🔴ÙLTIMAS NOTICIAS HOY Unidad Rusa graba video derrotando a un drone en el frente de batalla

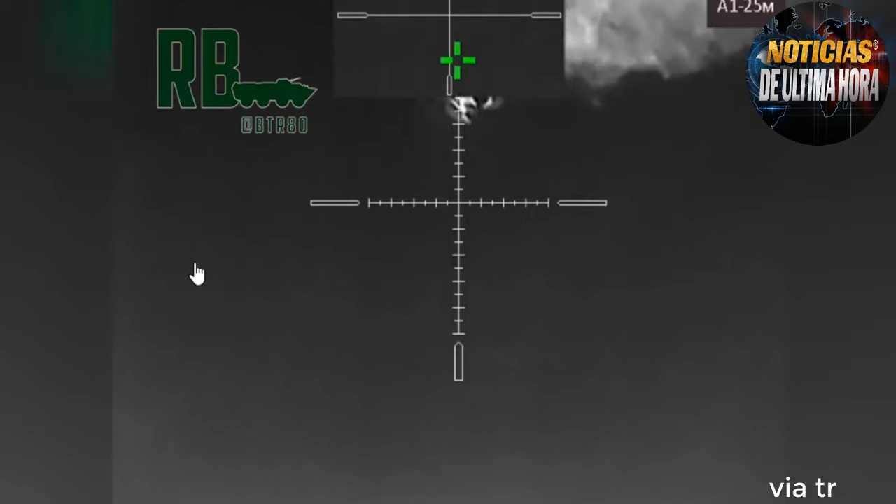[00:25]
Lo que ustedes están viendo es el video
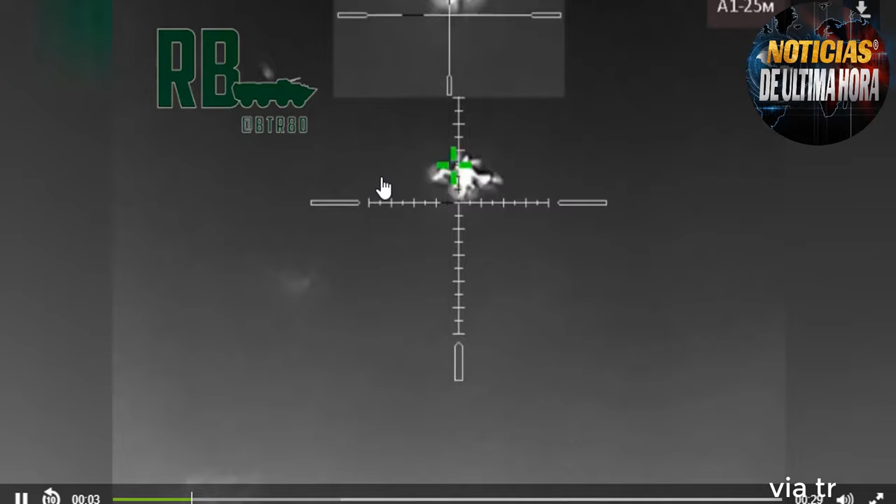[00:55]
de visión nocturna en donde se observa al dron que un soldado intenta centrar en un punto de mira y se puede escuchar a las unidades militares rusas disparando ráfagas cortas desde su fusil.
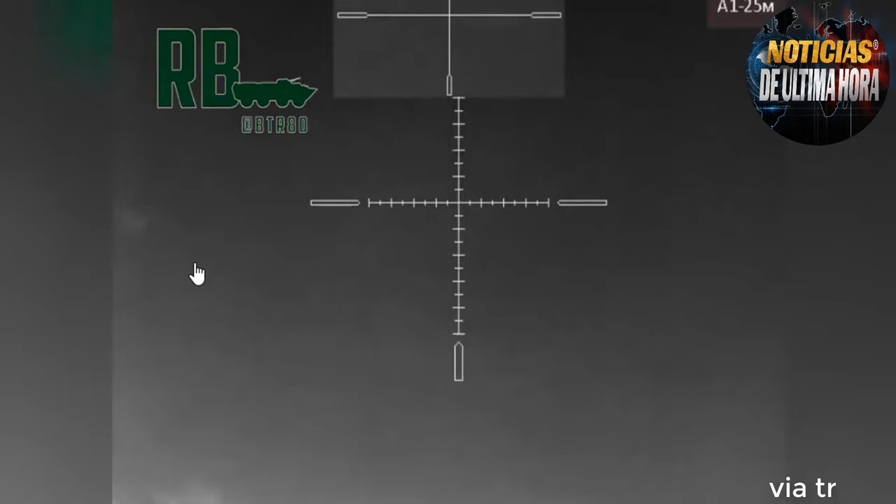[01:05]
En algún momento el francotirador en el video y el dron se incendia antes de caer al suelo. De fondo se escucha una fuerte explosión.